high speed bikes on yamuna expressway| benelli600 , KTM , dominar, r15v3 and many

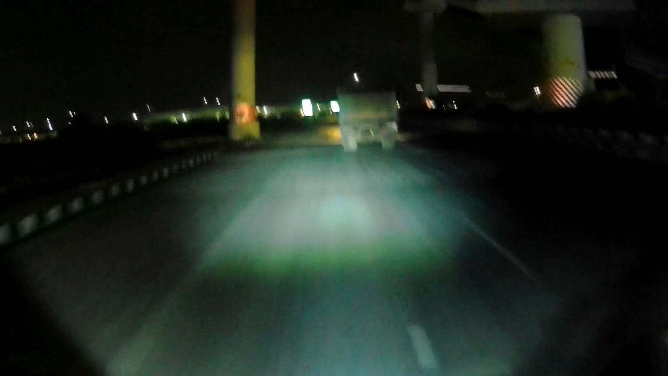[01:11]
इस पे बड़ा अच्छा कर्व ऊपर लेने करने की कोशिश करते हैं।
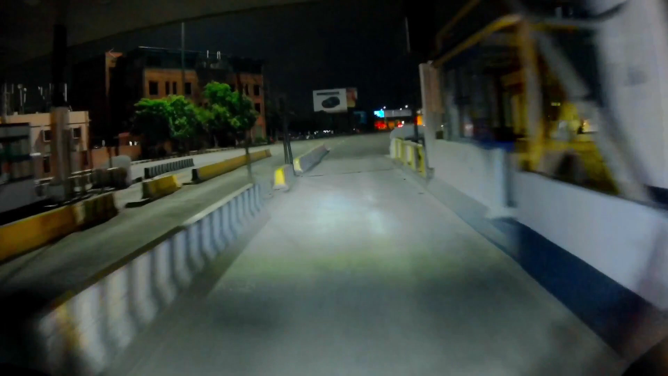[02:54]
तो जी आप तो पहुंच चुके DND टोल और यहाँ पे और बहुत ही सारे बाइकर्स दिख रहे हैं। निंजा का आई थिंक ये बॉस ग्रुप है, ये यहाँ पे एक हायाबूसा भी है अपनी, अपनी तो नहीं है खैर।